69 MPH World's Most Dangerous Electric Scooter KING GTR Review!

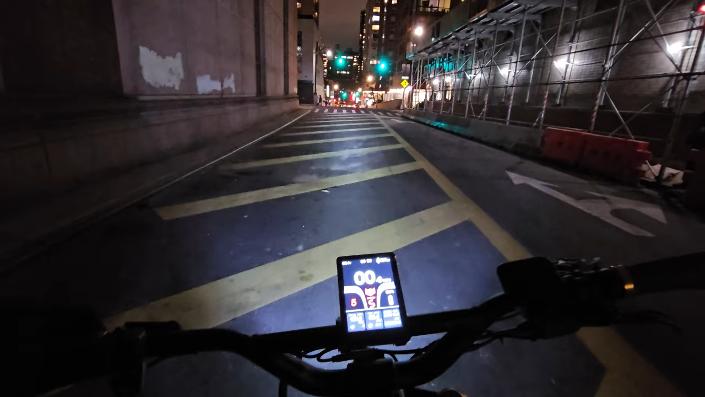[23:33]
low and high beam look at the slides this is so powerful so this is standard gt gtr lights that you guys know about and you heard about so this is pretty cool powerful we have the side lights and we have brake lights red and blue so when you press you have this like mixed color which is pretty cool